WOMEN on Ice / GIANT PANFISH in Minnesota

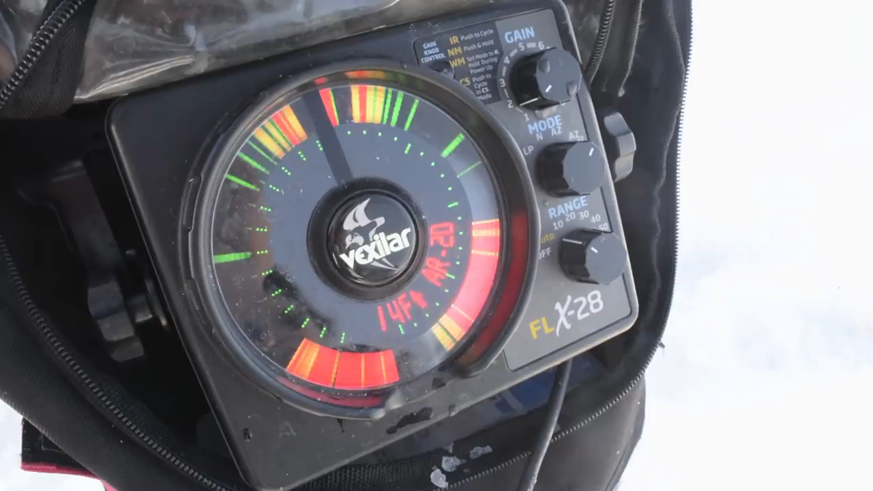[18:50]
Boy, they are just a little bit down there. Yeah, a little bit down there.